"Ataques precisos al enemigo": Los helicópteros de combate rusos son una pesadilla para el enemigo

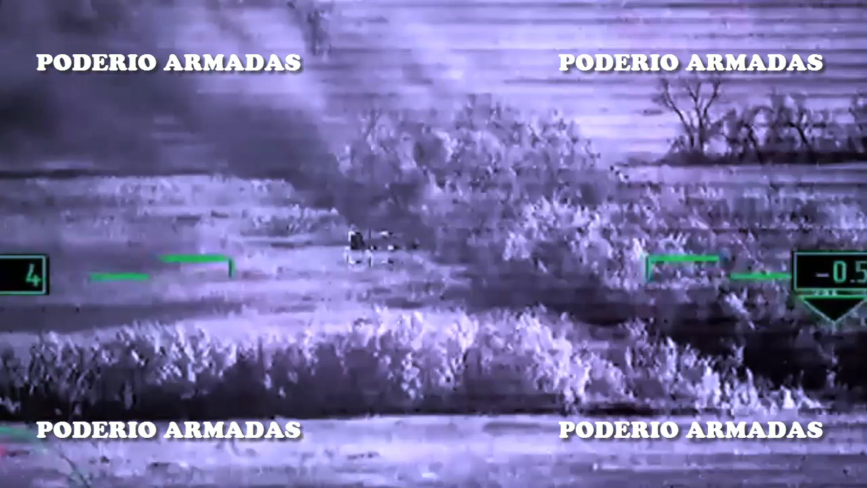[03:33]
la iluminación láser de objetivos a las unidades especiales que cooperan,
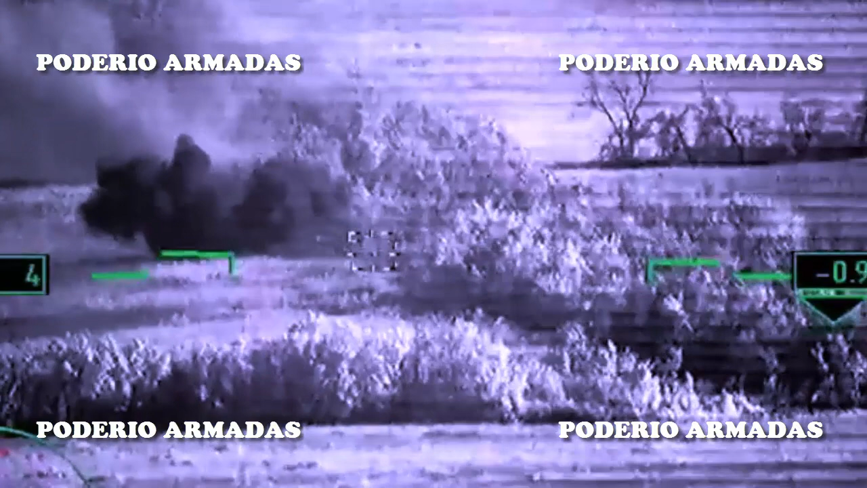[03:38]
la organización de las comunicaciones y la transmisión de información de inteligencia en cualquier momento del día, dijo el Ministerio de Defensa en sus informes.